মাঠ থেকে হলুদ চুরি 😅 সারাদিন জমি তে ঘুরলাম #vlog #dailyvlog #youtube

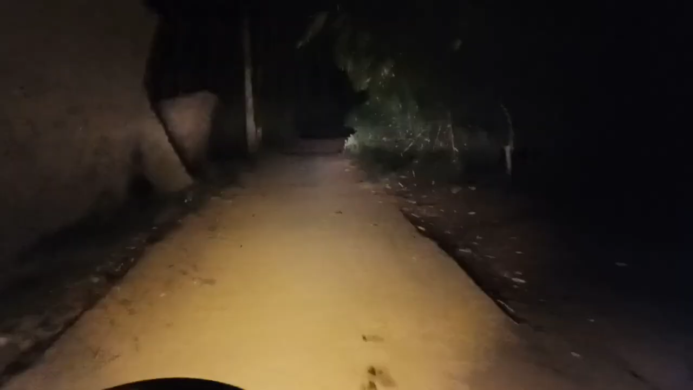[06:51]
দেখো বাজার, জঙ্গল, এর মধ্যে দিয়ে আমরা এখন যাচ্ছি শীতে কাঁপতে কাঁপতে। ভালোই ঠান্ডা পড়ে গেছে।